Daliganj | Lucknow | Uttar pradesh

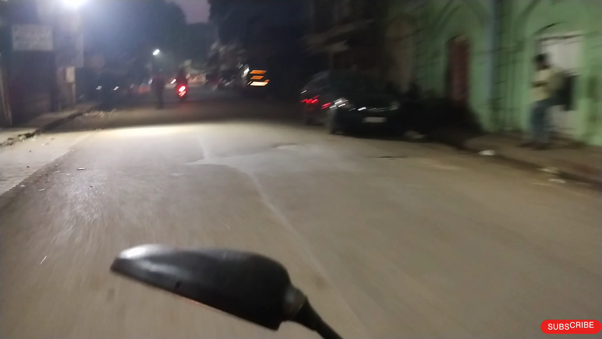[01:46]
ये है बिल्कुल रास्ता, बिल्कुल यहाँ से बिल्कुल सीधा हम लोग का डालीगंज ही पड़ेगा।